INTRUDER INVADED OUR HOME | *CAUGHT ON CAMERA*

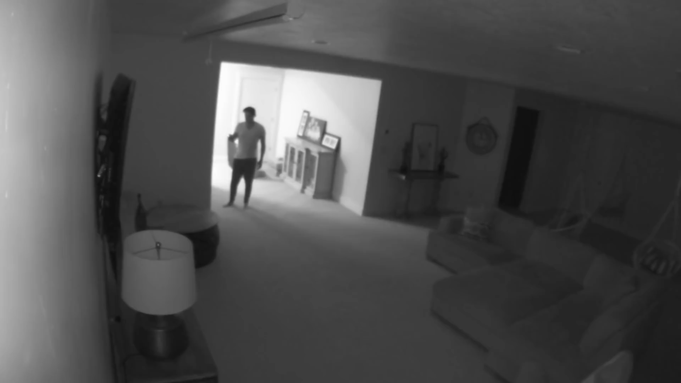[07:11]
So I immediately jump out of the bed to go and face the intruder.
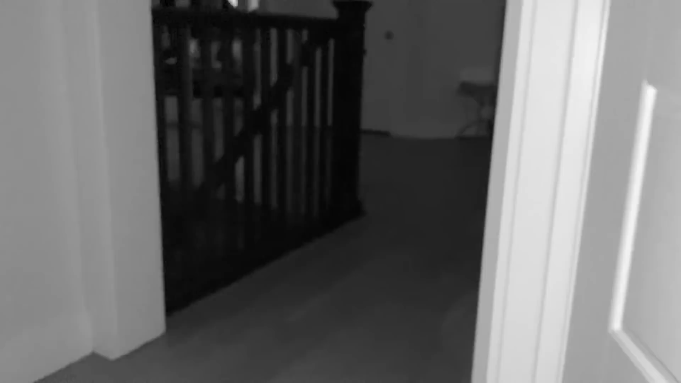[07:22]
Once I arrive downstairs, scene of the crime, I start my search and I kind of go through the house systematically.
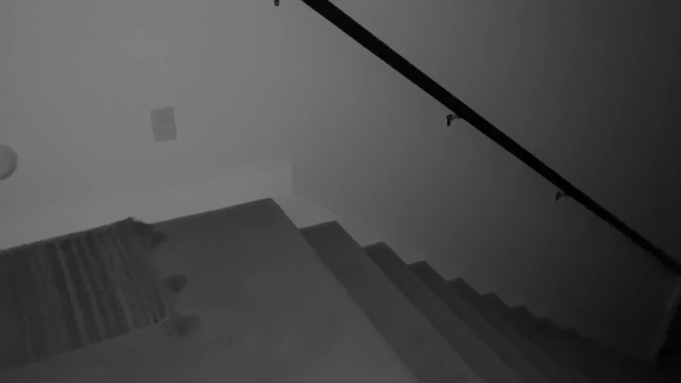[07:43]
So I go into the apartment because I hear a noise. And as I was going into the apartment, I heard something behind me. And I spun around as fast as I could to see who was there. And then we made eye contact.
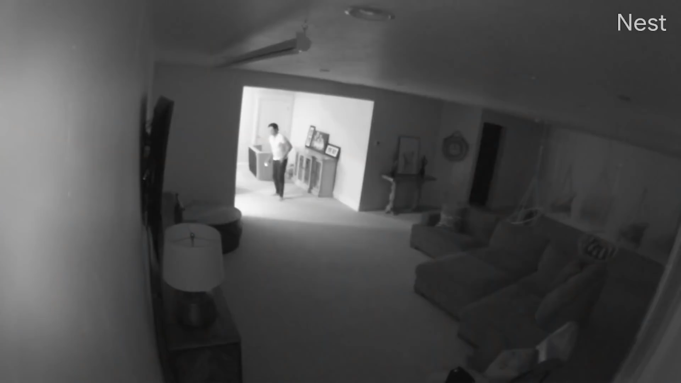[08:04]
And once that eye contact was made, they took off like a cat.